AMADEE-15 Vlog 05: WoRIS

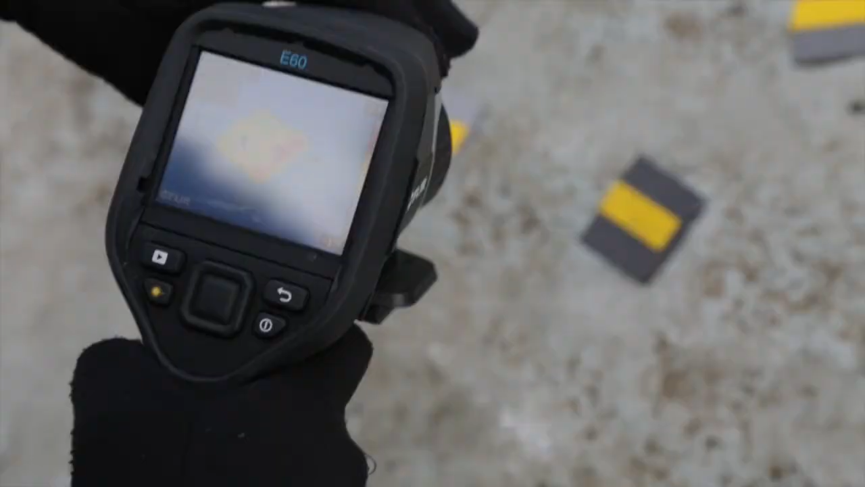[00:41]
So now we proceed with the measurement, we will take some images,
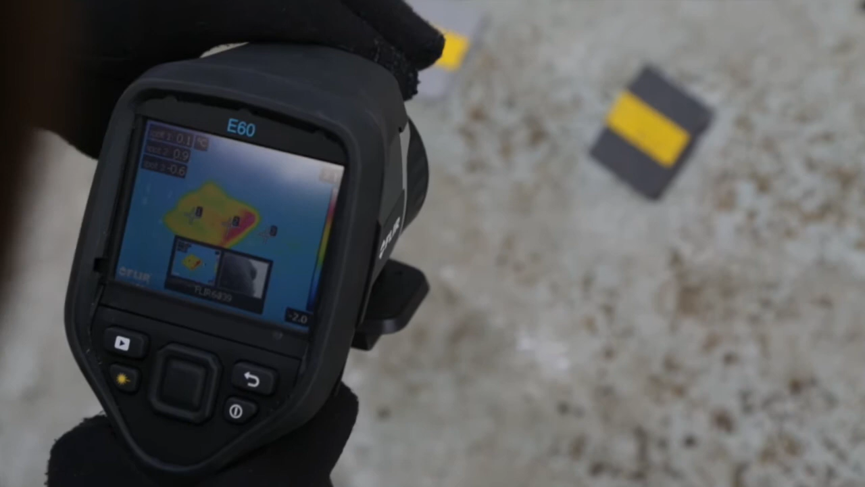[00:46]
normal image pictures and as well infrared pictures with a plate camera,